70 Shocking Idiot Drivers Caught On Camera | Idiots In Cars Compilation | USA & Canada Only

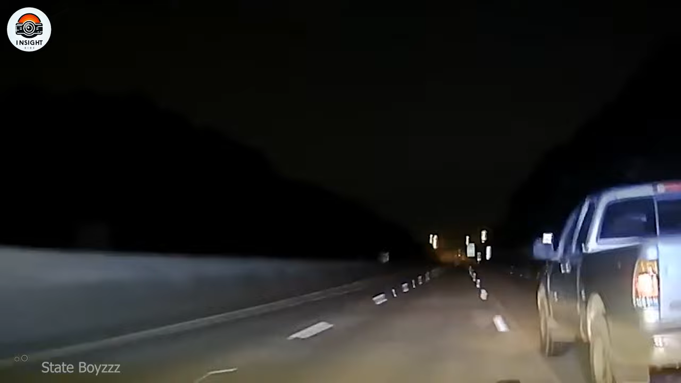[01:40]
A police officer was chasing a stolen Toyota Tundra driving around the area. The vehicle lost control, rotated clockwise, and then struck the wall with its front.
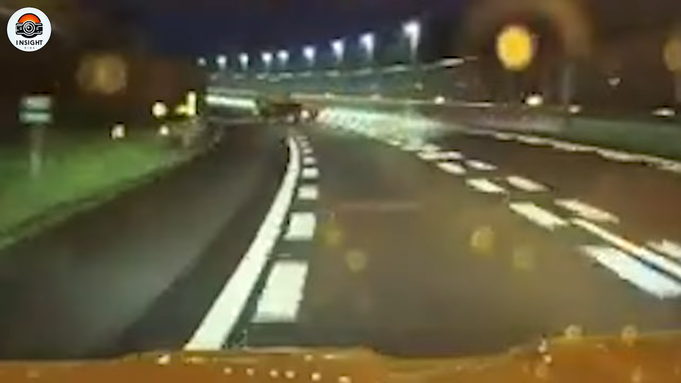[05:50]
There are various causes of spins, but I guess that freight cars with no cargo are more likely to spin with the slightest steering.